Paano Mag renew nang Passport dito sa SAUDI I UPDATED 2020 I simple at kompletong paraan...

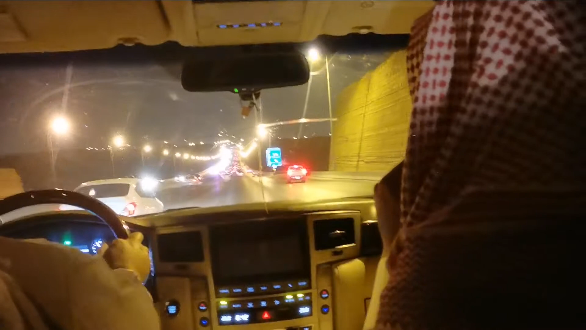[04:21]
After a long hour of Travel mga bay So we are now entering Riyadh City mga bay Okay so ayan po ang Hindi ko alam kung anong exit to Yung pinasoka namin So ngayon
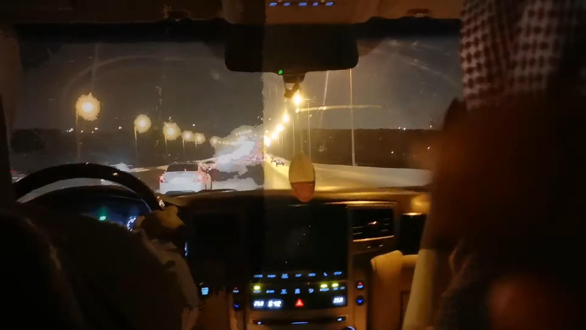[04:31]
Pupunta na kami ng Alcards Kasi andun yung aming